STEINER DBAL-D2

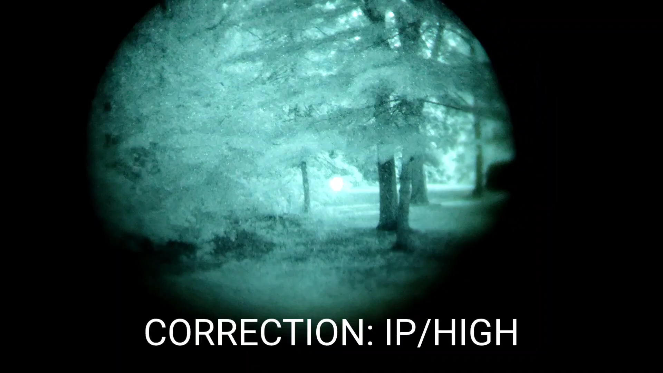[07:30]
The IR pointer only is in low mode.
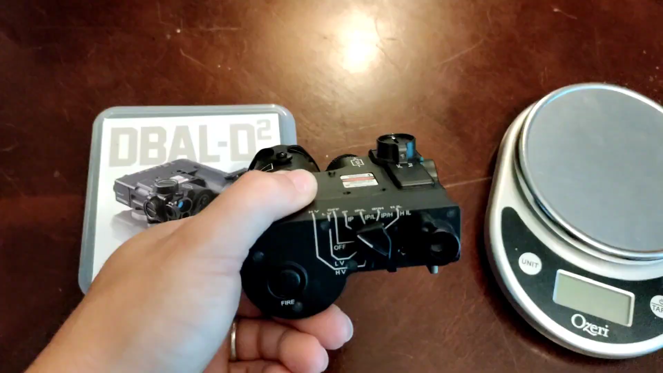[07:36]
Moving up from there, you have,
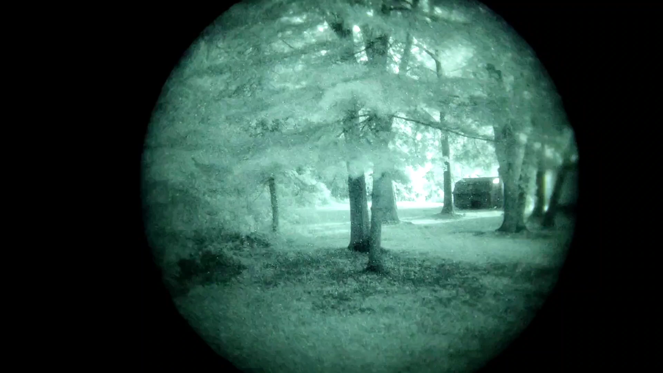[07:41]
let's see, IR pointer and illuminator low.
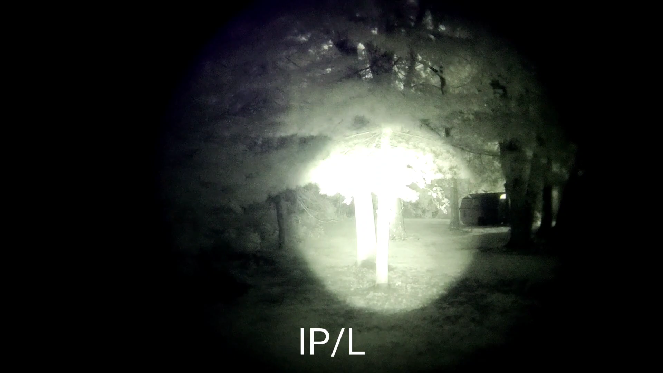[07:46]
So the IR pointer at that point, I believe, is high, and the illuminator is low.
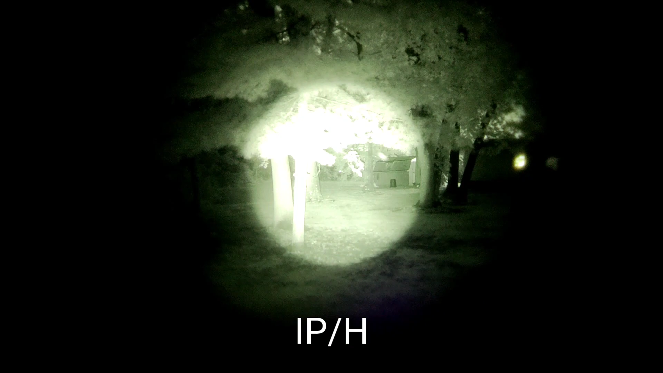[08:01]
So now both units running high.
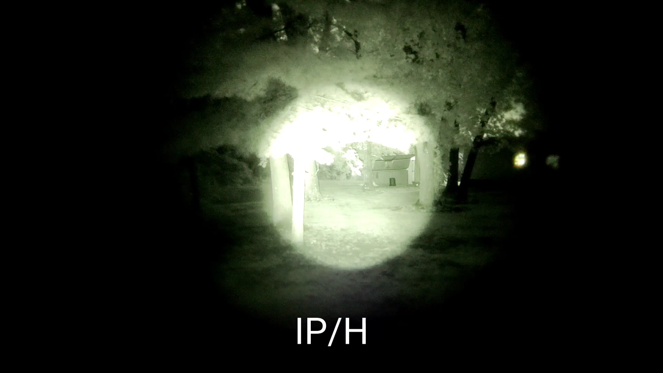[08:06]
You have a high IR pointer and a high IR illuminator.
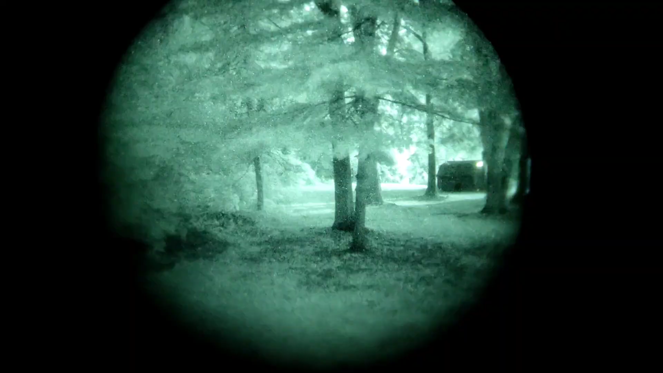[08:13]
And then the last click is just high illuminator.
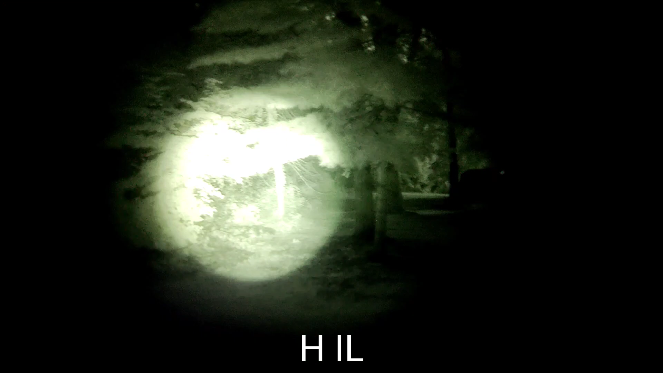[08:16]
I like this last function because it works really well for passive aiming.
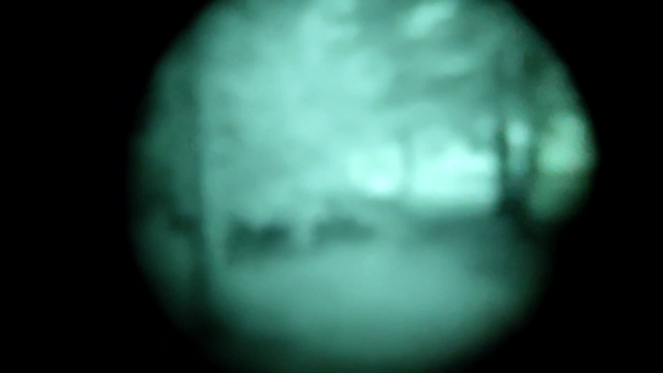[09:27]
So we're going to use this shed over here to
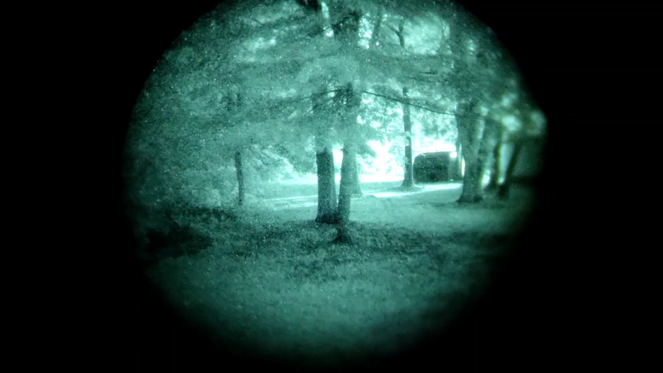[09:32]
display shadow barriers and photonic barriers. Next to this shed is a bucket that is pretty hard to see,
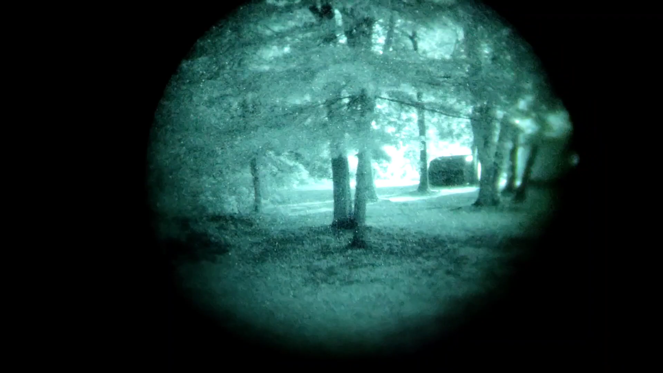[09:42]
even with the night vision, because of the shadowing. But with an illuminator, you can see it great.
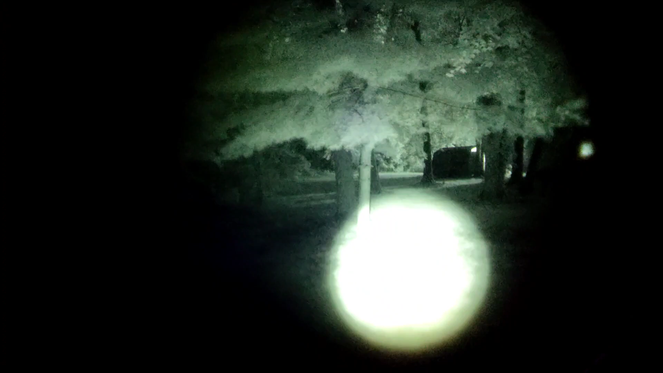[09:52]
I will get right to the number one con.